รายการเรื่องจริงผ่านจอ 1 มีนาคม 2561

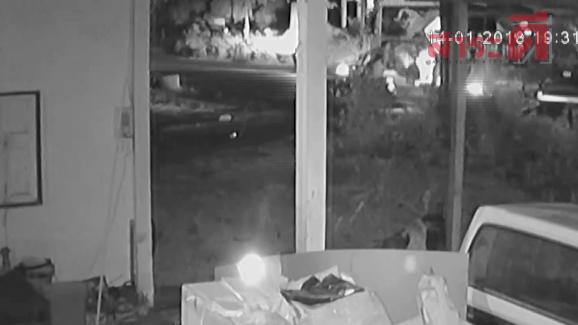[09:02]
ก่อนจะตามมาด้วยรถกู้ภัยที่รีบมาที่เกิดเหตุพร้อมนำช่างเบ้นส่งโรงพยาบาลที่ใกล้ที่สุดทันทีเหตุการณ์ที่เกิดขึ้นมันรวดเร็ว
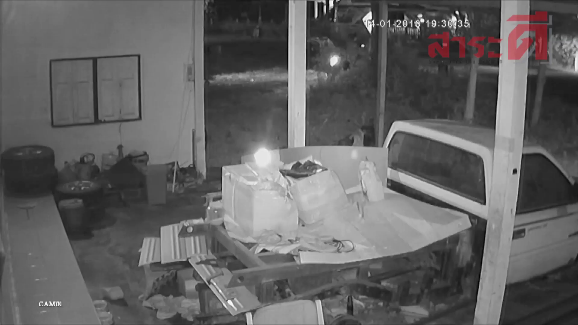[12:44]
เจ้านั่นที่ตับประรว fulfilled ยังให้ข้อมูลอีกว่าผู้ที่ขับขี่รถยальныйยนชน ชั่งเบ้นเป็นช้าหนุ่ม僚ยุไม่เกิน 19 ปีส่วนป
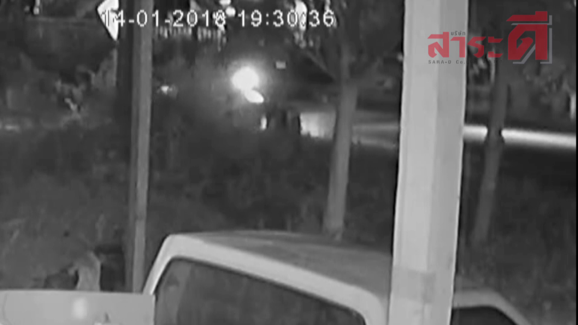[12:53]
ระเด็นที่รถของเขาไม่มีไฝหน้าและไฝท้ายจริงๆแล้วข้าหมูลมีความจริงแค่ไหนและหากไม่มีจริงอันตรายมากนะครับสำหրหรับผู้ใช้รถใช้ถนนร่วมกัดที่อาจจะมองไม่เห็นยิ้งติช่วงเวลากลังคืนด้วยแล้วถัดษณоДษัตรวิศัยแย่แน่นอนได้ครับส่วนไฟหน้าของรถชั่งเบ้น